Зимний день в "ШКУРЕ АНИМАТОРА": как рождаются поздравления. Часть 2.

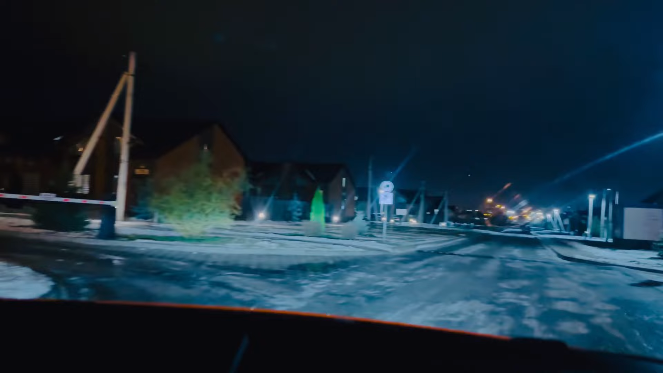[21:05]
В Новосадовом. Тут все серьезно. Не проехать, а не пройти.